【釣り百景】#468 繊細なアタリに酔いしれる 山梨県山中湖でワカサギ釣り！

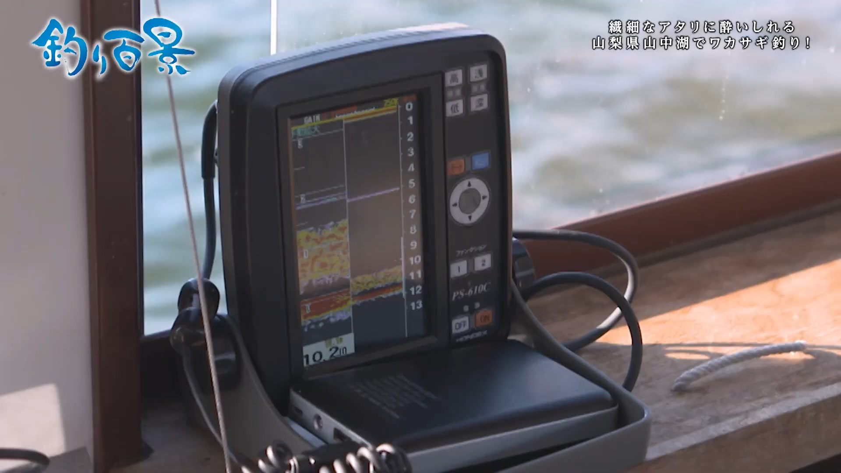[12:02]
尾崎さんは魚群探知機でワカサギがいる層を確認仕掛けをその位置に合わせ誘いを行う
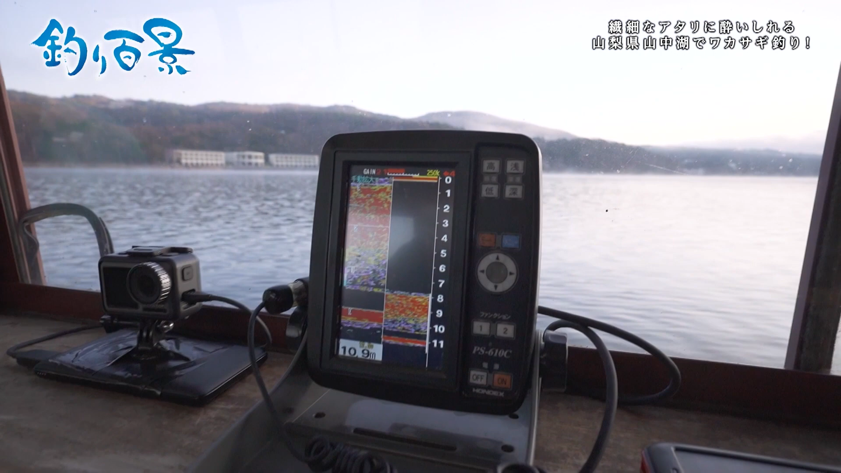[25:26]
On screen: depth 10.9 m
魚群探知機を見ると上から下までびっしり魚が入っている